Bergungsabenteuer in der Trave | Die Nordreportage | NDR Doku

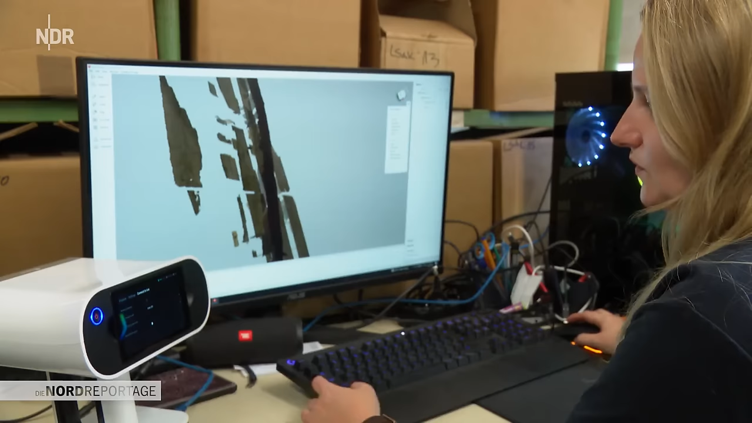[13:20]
Die Plankenteile, die schon gescannt sind, werden am Rechner zu einem naturgetreuen 3D-Modell zusammengesetzt.
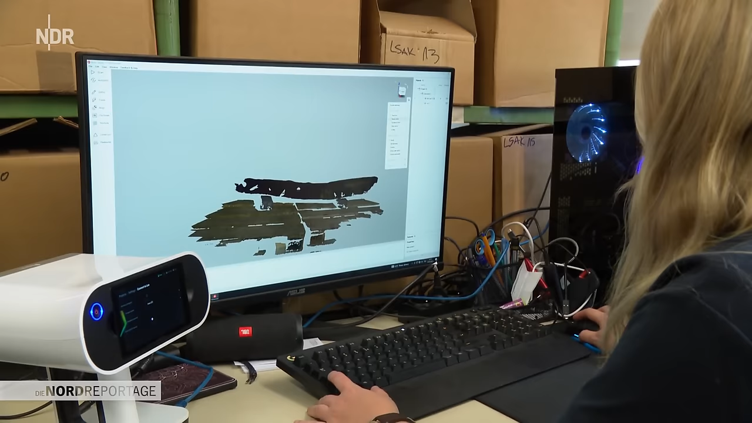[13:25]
Rund 120 Teile sind schon gespeichert. Mehr als 300 weitere werden noch folgen.
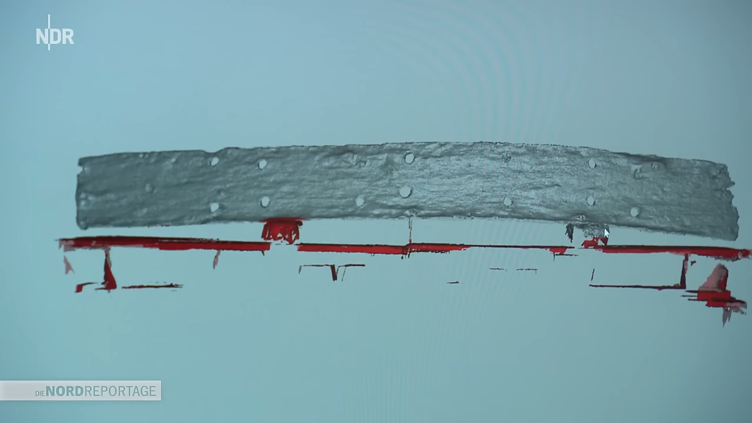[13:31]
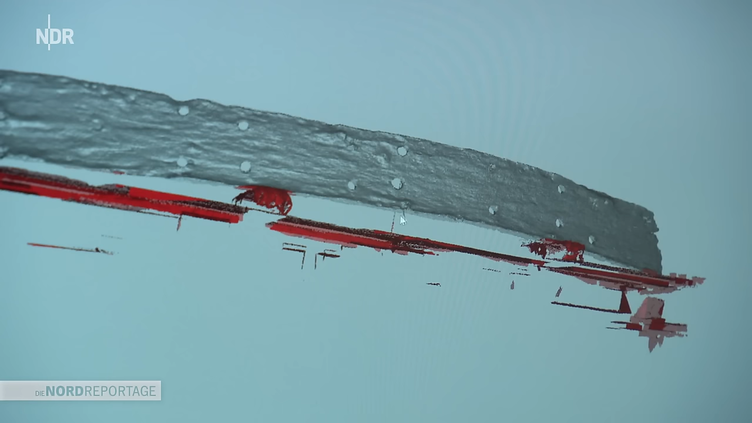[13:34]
Manchmal brauche ich eine halbe Stunde. Bei großen Stücken arbeite ich bisweilen einen ganzen Tag für ein fertiges 3D-Modell.
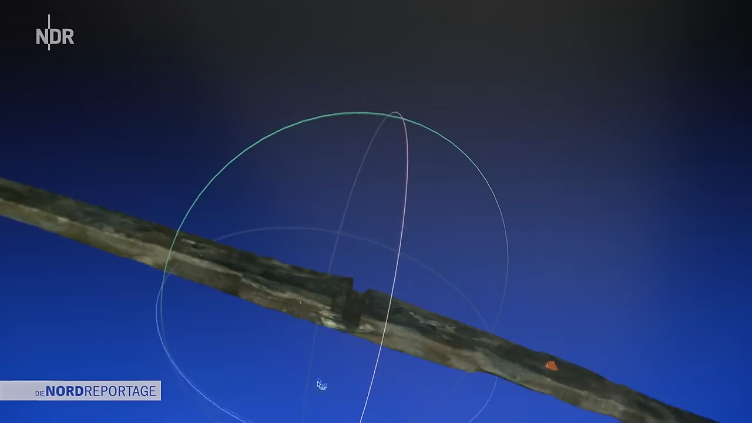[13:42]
Am Ende haben wir ein komplettes 3D-Bild, das genau so aussieht wie die Originalplanke, mit allen Details der Oberfläche.